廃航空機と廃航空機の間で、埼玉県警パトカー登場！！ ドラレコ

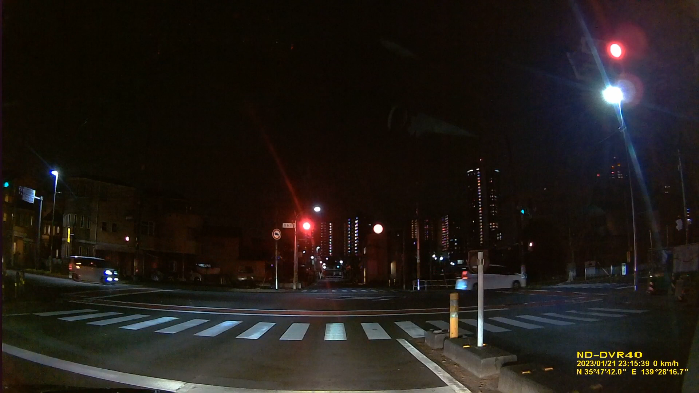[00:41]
追い越して。 あ、うん。仕事。いや、どこどこしてるからな、多分。これさ、U ターン禁止じゃないよね。 パトカーがいるよ。 パトカーに聞いてみっか。